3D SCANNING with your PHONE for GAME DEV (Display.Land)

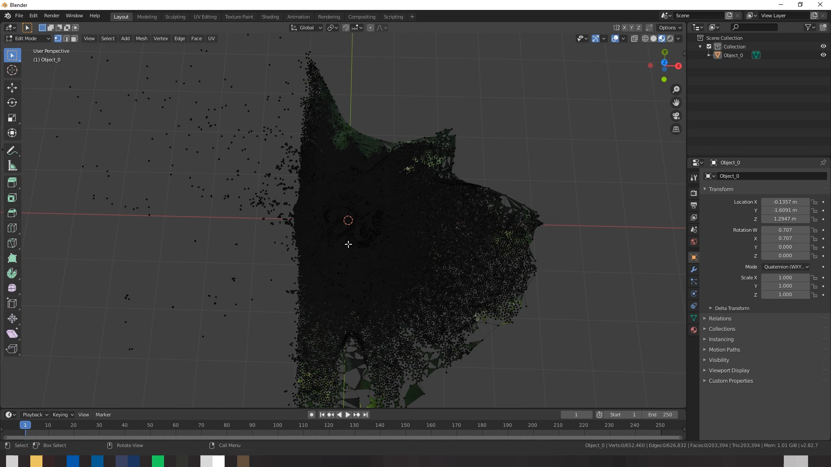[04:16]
I also smoothed out the shading as well as attempting to fix up any abnormalities in the model.
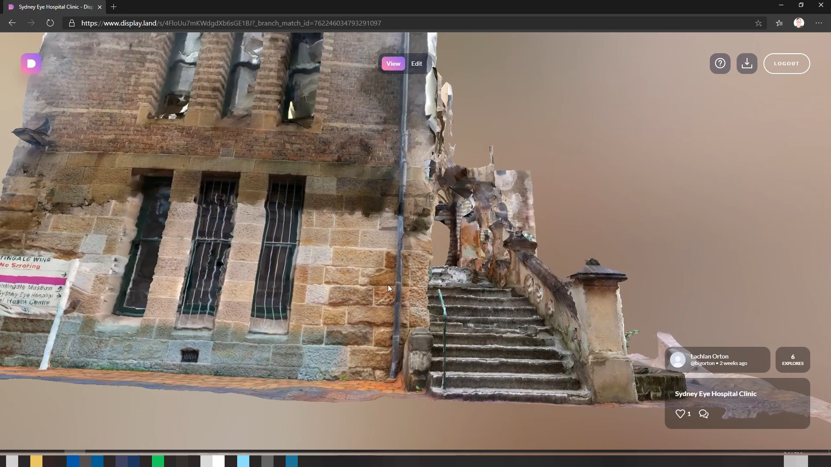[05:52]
However, I still think it came out pretty nicely. I put the model into Unity after editing it in Blender, assigned it a material, and then got to work on the VR implementation.
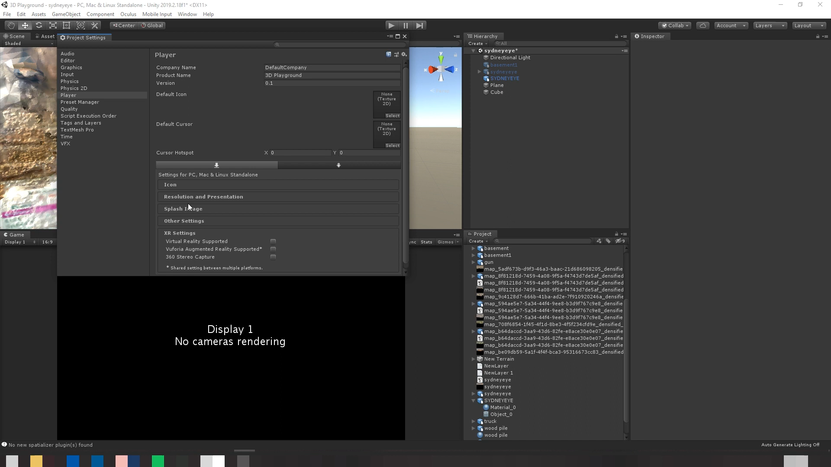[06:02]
I own an Oculus Rift S, so it was as easy as enabling VR for the Unity project, ensuring that the Oculus SDK was installed and enabled.
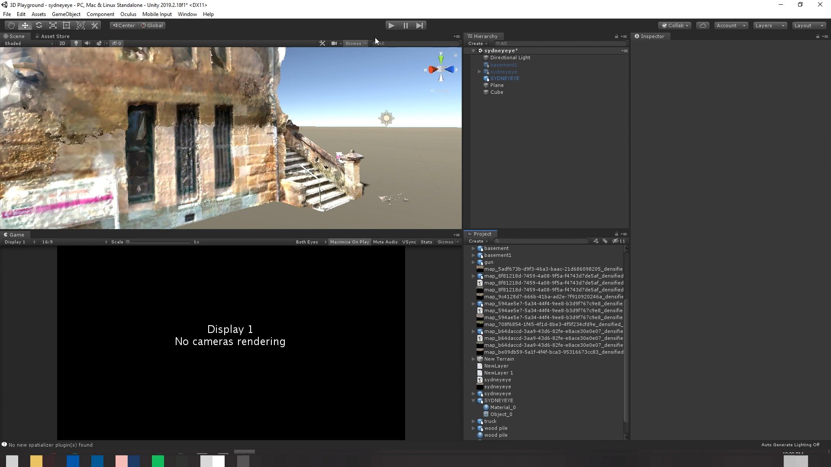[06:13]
I then headed over to the Unity asset store and imported the Oculus integration package.
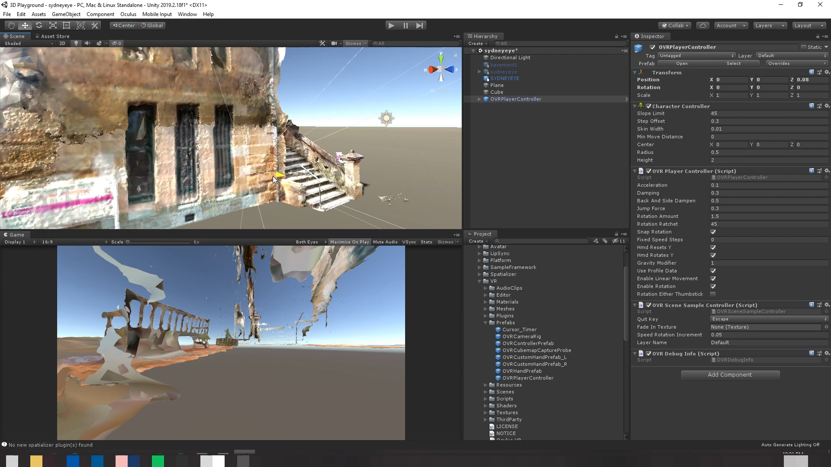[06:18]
I could then place the Oculus character controller into my scene and press play.
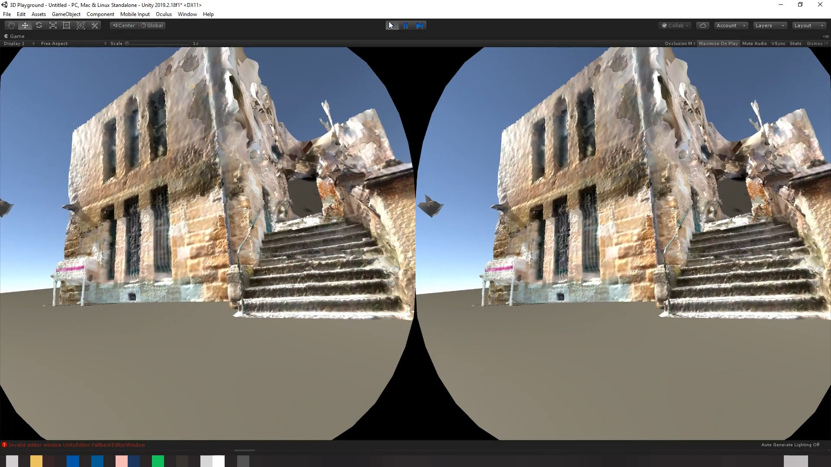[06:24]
And oh my goodness, there it was in full 3D and full virtual reality. It was pretty incredible to see, I must say. And this is not even the end of what you could do with this app.